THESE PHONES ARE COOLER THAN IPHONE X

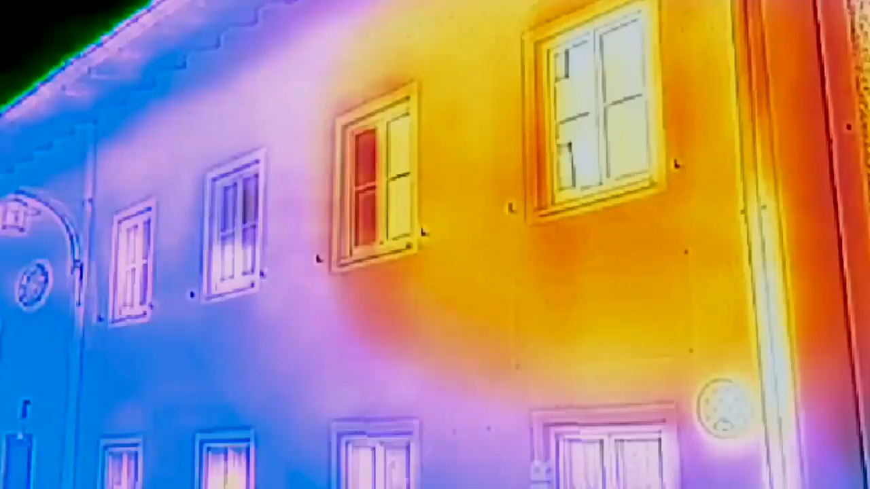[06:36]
or very hot with this function you can determine the